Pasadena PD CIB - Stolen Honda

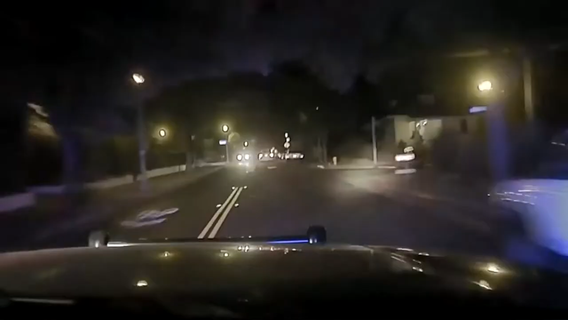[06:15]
Pasadena police officers continued to pursue the stolen vehicle as it traveled south on Lake Avenue from Mountain Street. It is in this area that officers attempted to employ a pursuit intervention technique, or PIT, to disable the vehicle. The officers ultimately did not complete the intervention technique because the suspect again accelerated to speeds that would have made the intervention technique dangerous. The suspect continued driving south on Lake Avenue in the northbound lanes of traffic before turning into the parking lot of a shopping plaza in the intersection of Lake Avenue and Orange Grove Boulevard.